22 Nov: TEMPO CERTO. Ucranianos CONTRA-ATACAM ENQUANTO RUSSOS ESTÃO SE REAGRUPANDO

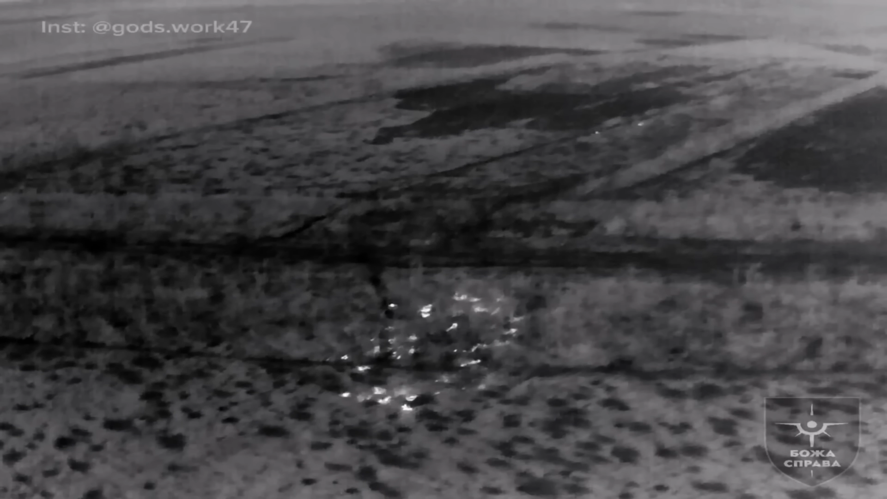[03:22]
Os combatentes ucranianos da 47ª Brigada, responsáveis por esta região, mostraram a preparação de artilharia através de munição de fragmentação.
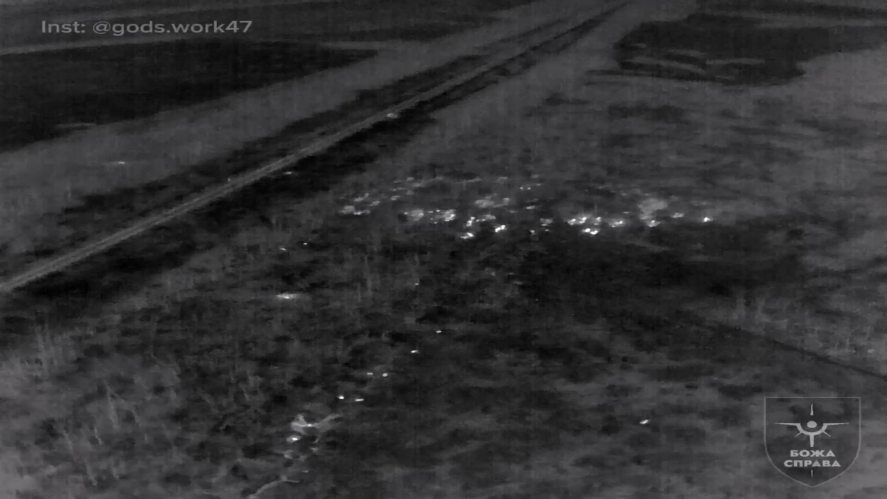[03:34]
Depois disso, os ucranianos soltaram seus drones kamikazes para dizimar os sobreviventes.